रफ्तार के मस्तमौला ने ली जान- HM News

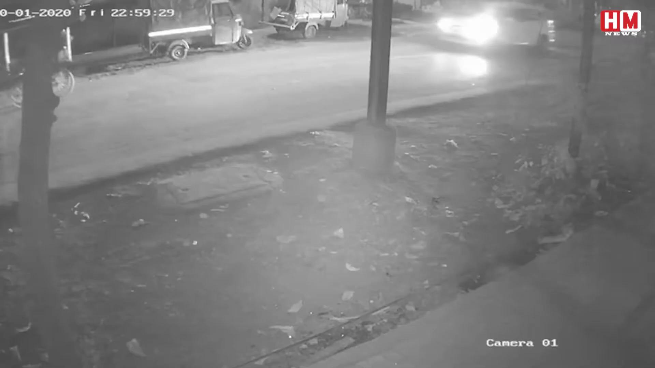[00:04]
थाड़े से सके उलासनगर के श्री राम चौप वी टीसी ग्राउन पर गाड़ी वाली ने एक ठेले वाली को गाड़ी से टक्कर मार का सीधे
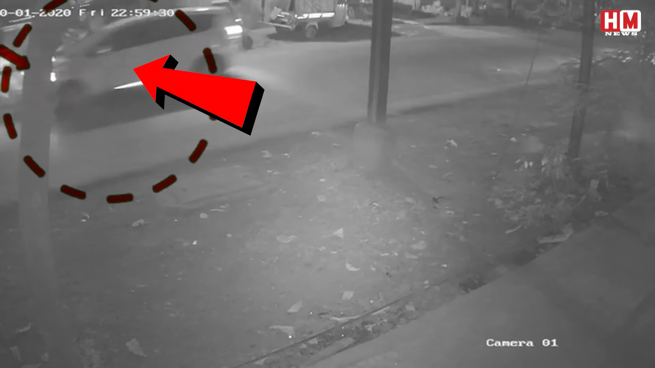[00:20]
मौत के खाट उतार गया है घटना सीसी टीवी में गैद हो गई है ये घटना की तहकीकात कर रही विठल बाड़ी पुलिस ने अग्यात कार चौलक पर मामला दर्श किया है
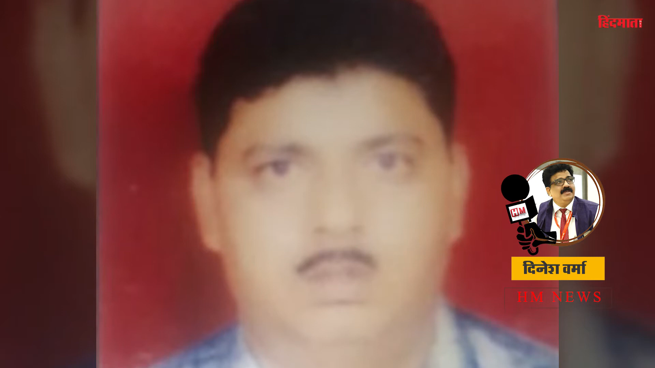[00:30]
मृतक की परचान राजू दामेला हुई है बता दे कि मृतक राजू 10 तारी को करीब 11 बजे वी टीसी मैदान में श्री राम चौक पर हादगाड़ी से
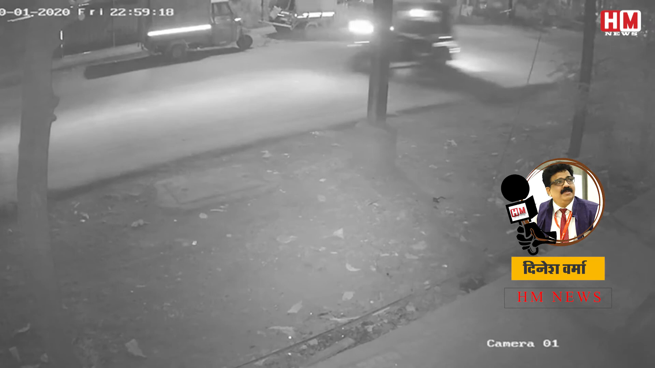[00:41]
जा रहा था लेकिन विठल बाड़ी पुलिस टेशन ने अग्यात चौलक के खिलाफ मामला दर्श कर लिया है और आगे की जाज पुलिस कर रही है और पता लगाने की कोशिच कर रहे है कि वो व्यक्ति कौन था